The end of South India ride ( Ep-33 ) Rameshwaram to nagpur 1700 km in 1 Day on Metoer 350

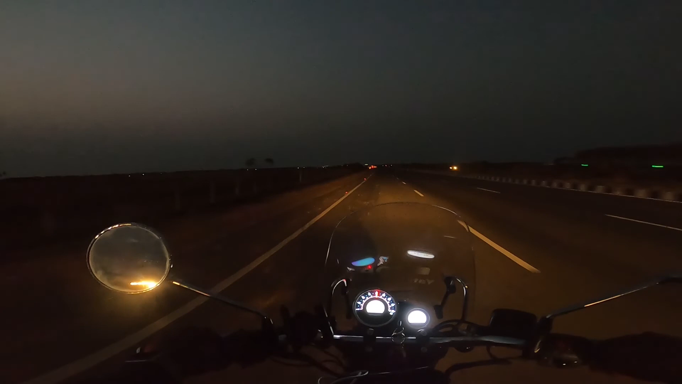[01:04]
कि नाखपुर के लिए लेकिन निकलेंगे अभी है हम लोग अंदर प्रदेश में रात हो चुकी है छे बच के पचास मेंट हुए और अभी हो चुक है अंदेरा तमिलनादू में बड़ा अच्छा सिस्टम दा डाबो का बेकरी थी कॉफी थी यह गुस्ते बराबर हुए ब
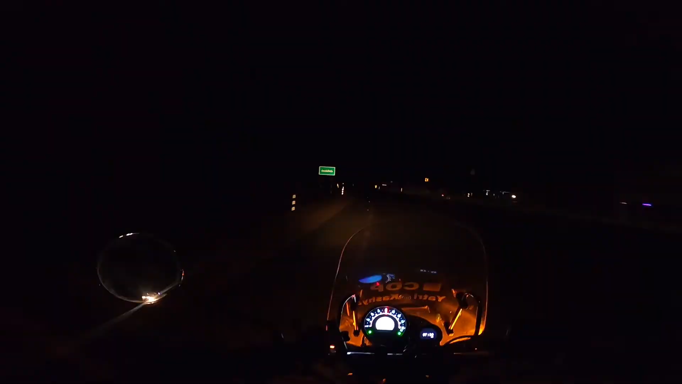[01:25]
यह है आज
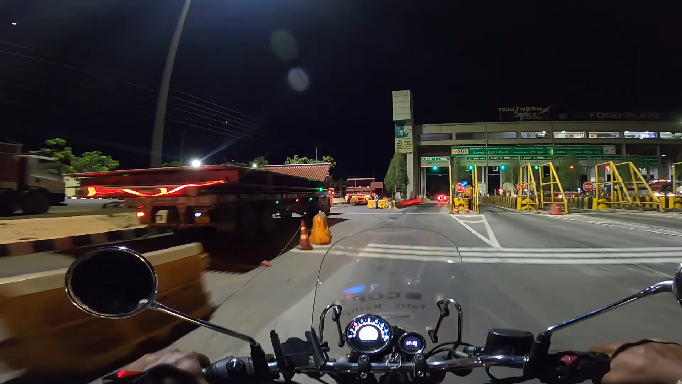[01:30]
का वनिस्वा टोल फिलाल अभी हम लोग हैं आंदर प्रदेश में बारी
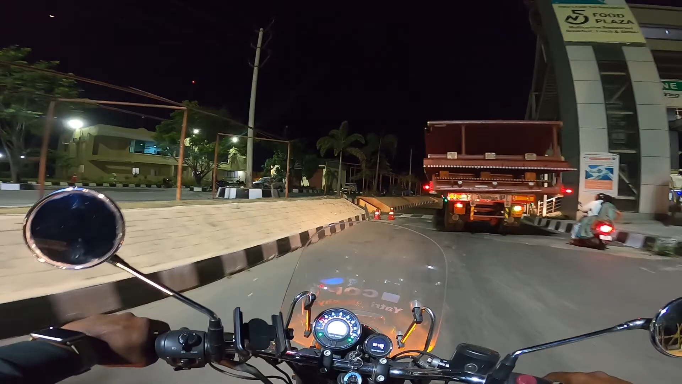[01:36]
भरकम टेलर फाइव नाइन किलोमेटर और है एट सिक्स टू
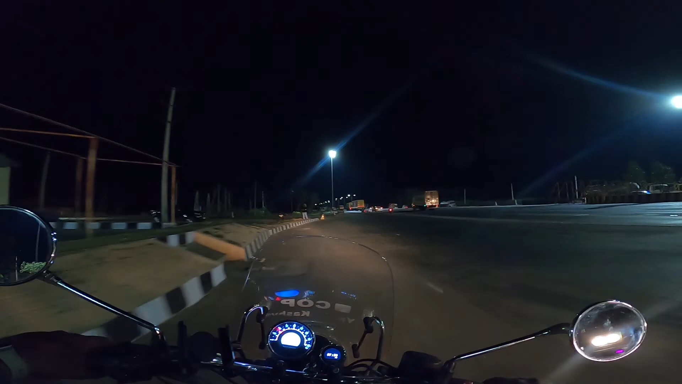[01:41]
किलोमेटर हम लोग चल के आचुके है भी फिला जीतना आए उतना ही जाना है तो पीछे से हम लोग ने हैधराबाद के लिए म अगी आप यह देखो पोल करने जा रहे हैं इतने प्यारे हैं
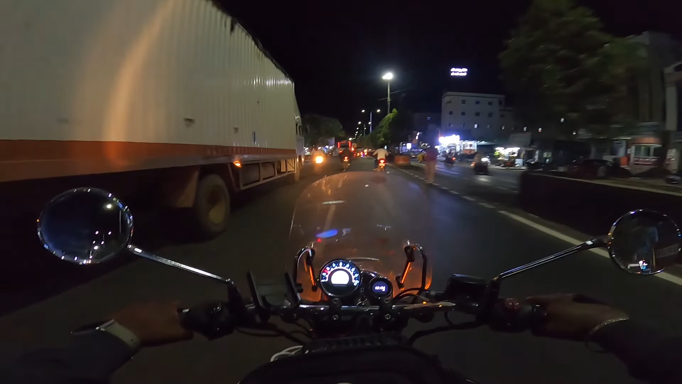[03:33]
है तो दोस्तों अभी हम लोग आ गया है गुंटूर सीटी करके हैं अच्छा बड़ा सीटी दिख रहा है इसे देखा जाए तो यहां लॉज होगरे मिल जाएंगा और वहां से फिर देखते हैं अधराबाद से वहर पास्तों है नागपूर कहीं अतीन हो जाएं
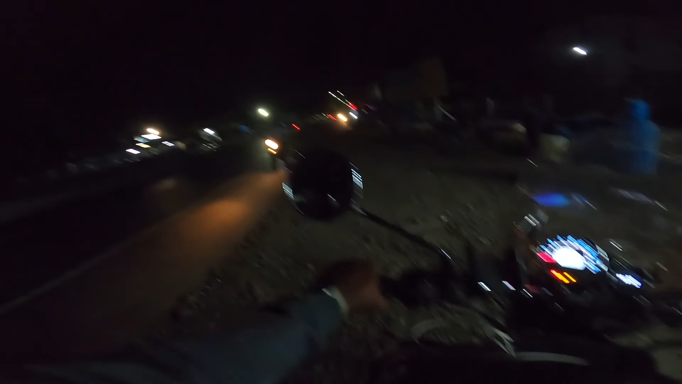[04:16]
अधराब नाइन नाइन सेवन आ गए हजार किलोमेटर को तीन बाकी है
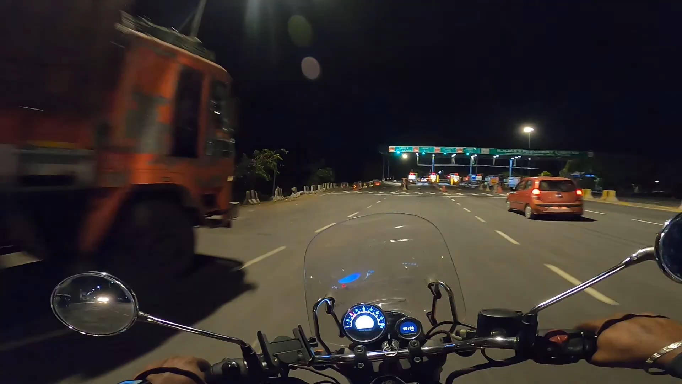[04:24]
यह टोल नंबर है ट्वेंटी
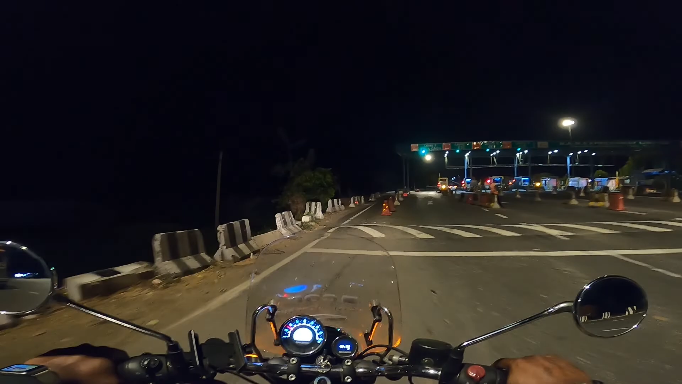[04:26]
वन ट्वेंटी को हम शूट नहीं कर पाए कैमरा अंदर रखा हुआ था तो यह टोल नंबर है